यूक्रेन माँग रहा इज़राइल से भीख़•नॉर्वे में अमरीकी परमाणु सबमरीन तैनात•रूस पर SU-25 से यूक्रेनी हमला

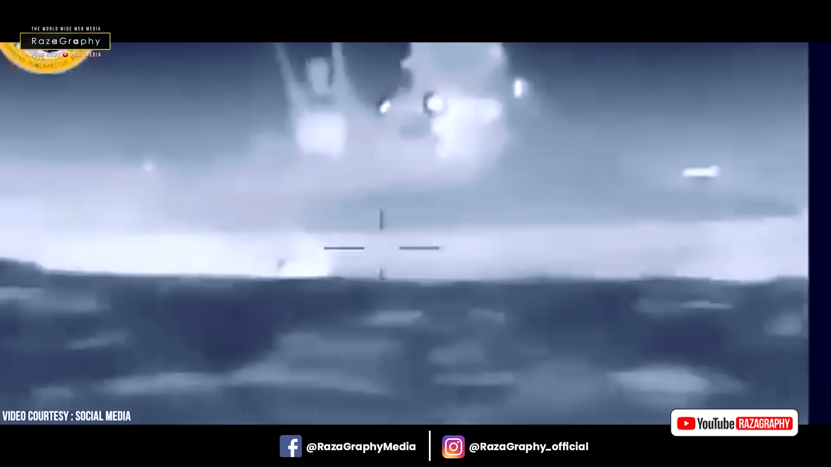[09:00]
ये एक समुंदरी बोट है ड्रोन बोट
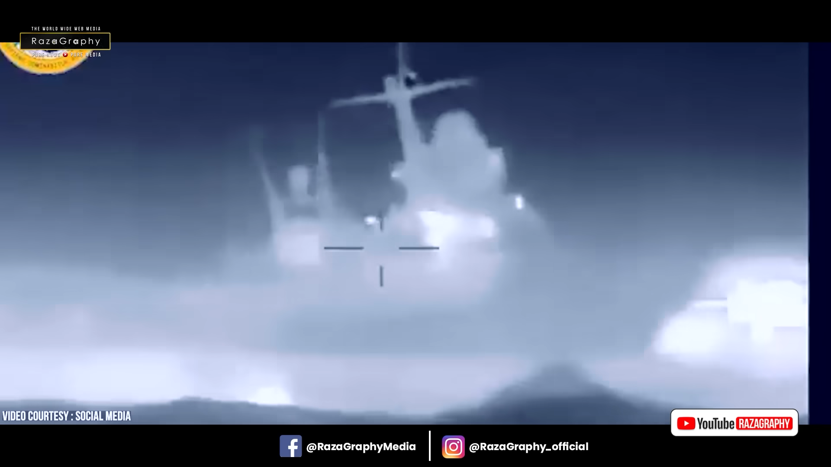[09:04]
ड्रोन जो सामने जाता है और रूस के जहाज से टकराकर विस्पोर्ट हो जाता है फट जाता है